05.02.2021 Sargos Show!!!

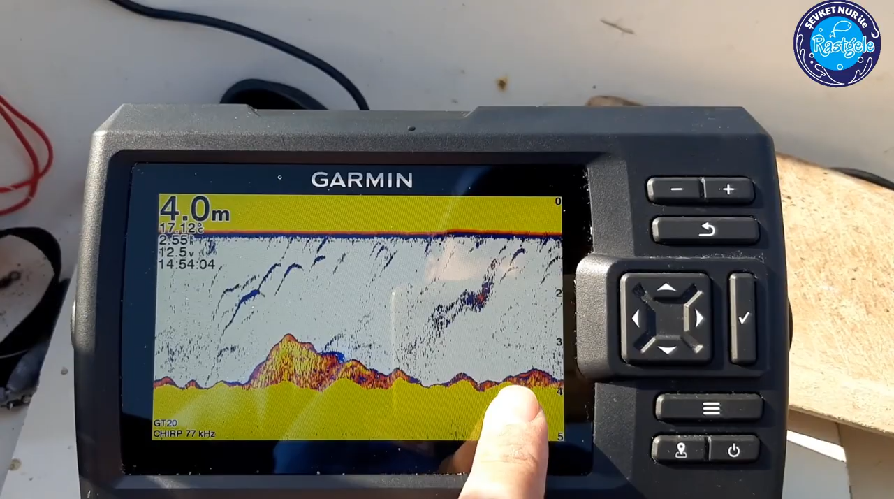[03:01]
On screen: depth 4.0 m
Gerçekten müthiş bir balık var aşağıda şu an. Bakalım sırtı da binecek kadar iriler mi? Hep birlikte göreceğiz. Devam ediyoruz. Rast gelsin.